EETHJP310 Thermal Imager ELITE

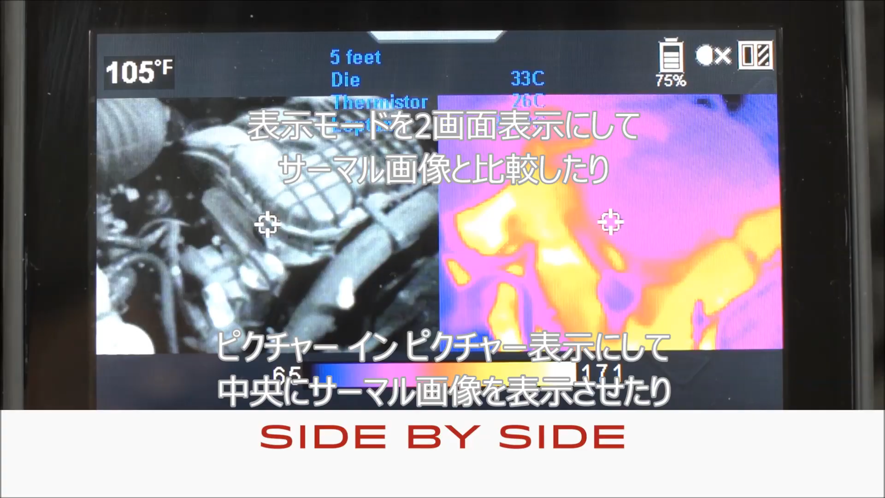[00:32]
On screen: spot 105°F
so you can compare the real-world view with the thermal view picture-in-picture with the thermal
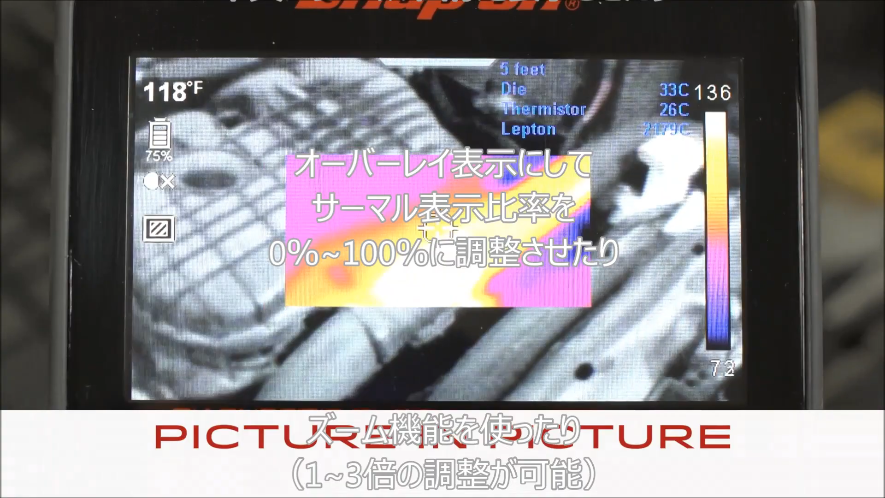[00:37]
On screen: spot 118°F
view in the center transparency where you choose the visibility of the thermal overlay
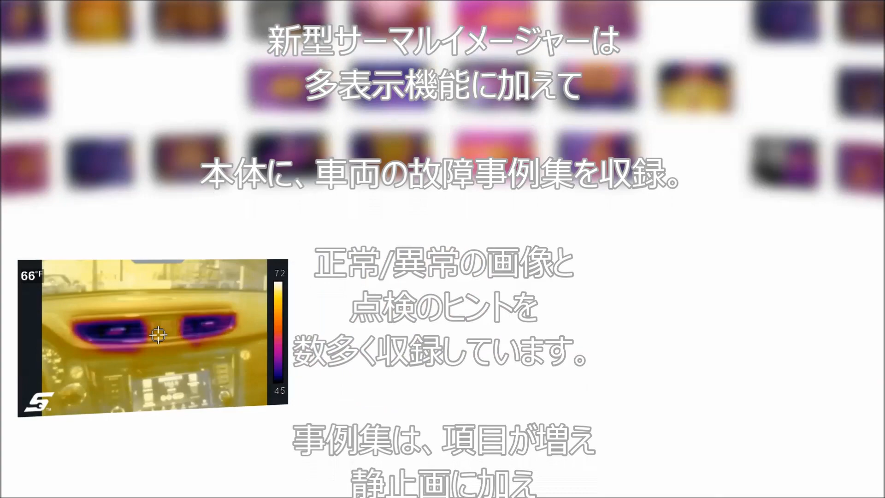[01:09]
even allows you to choose a new viewing mode for images you've already captured from a slow